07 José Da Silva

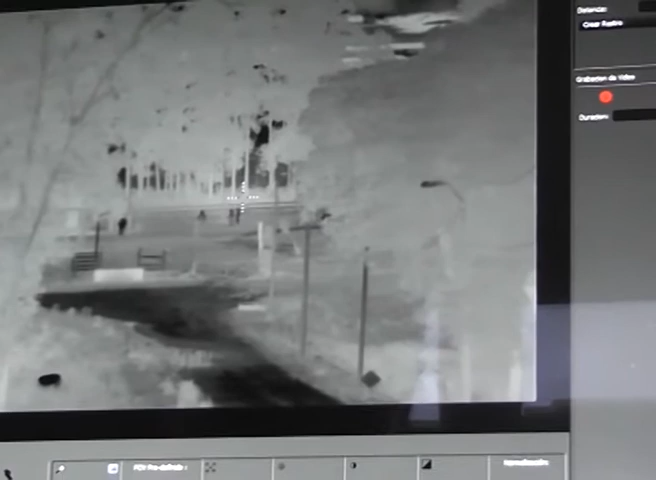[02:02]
Bien, eso sería ya la segunda etapa del proyecto, que sería cómo se iría a controlar, cómo se coordinaría toda la información recabada por el sistema.
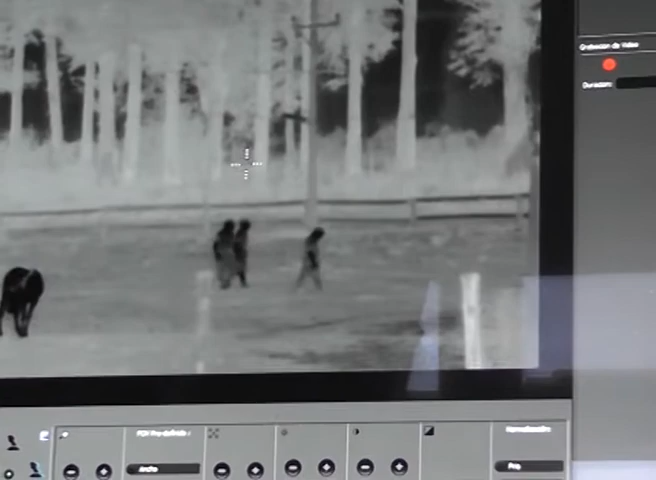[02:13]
El sistema posee la posibilidad, nos brinda la posibilidad de grabar todo lo que hayamos
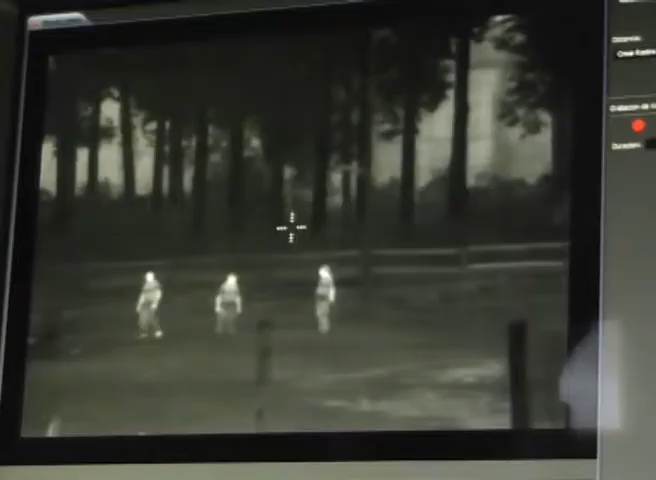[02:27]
que tiene una cámara de alta definición que llega a 20 kilómetros,
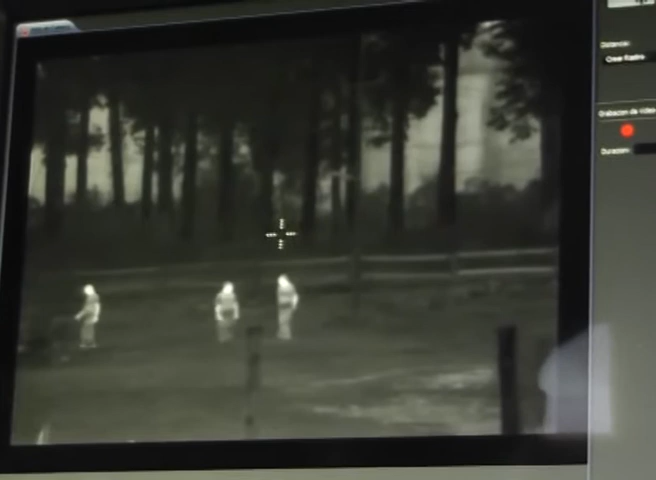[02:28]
tiene una cámara térmica que también llega a 20 kilómetros y el telémetro láser.
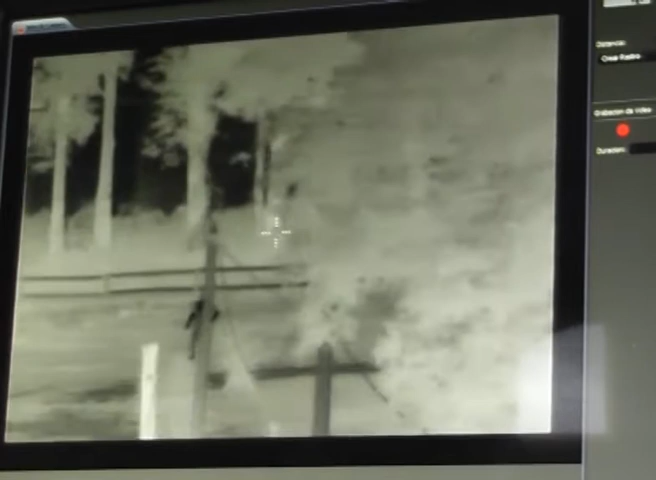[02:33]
Toda esa información, actuando de forma combinada a estos sistemas, se la puede guardar en un CD o en un pendrive normal.